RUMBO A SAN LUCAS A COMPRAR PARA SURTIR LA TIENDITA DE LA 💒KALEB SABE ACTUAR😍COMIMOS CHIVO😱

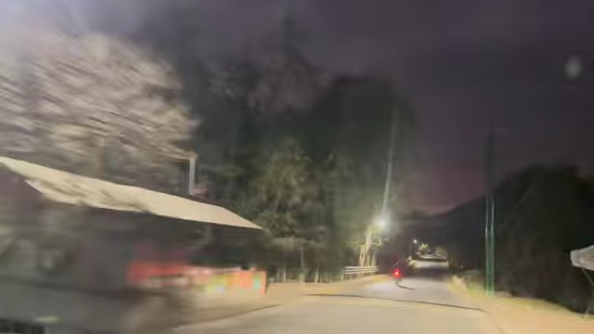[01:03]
Miren, aquí es un amanecer en Lubiana, nos dice mi marido.
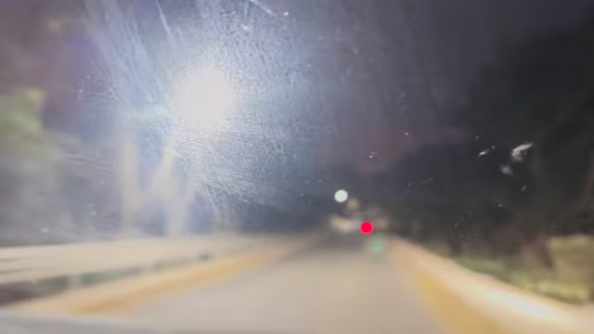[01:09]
Así que aquí vamos rumbo hacia San Lucas.
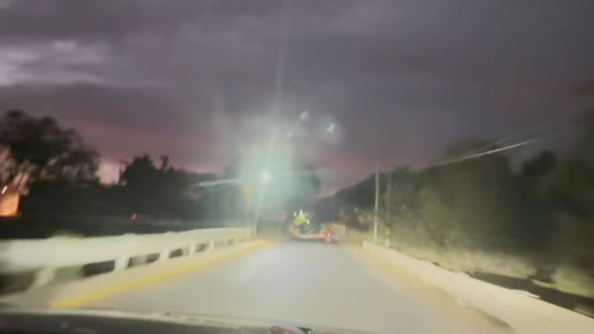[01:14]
Son aproximadamente a las 6 de la mañana y ya estás casi, casi amaneciendo. Así que miren, aquí vamos, ahorita les voy a enseñar el amanecer, que se ve súper bonito, pero como que vamos en sentido contrario de él, está hacia el otro lado.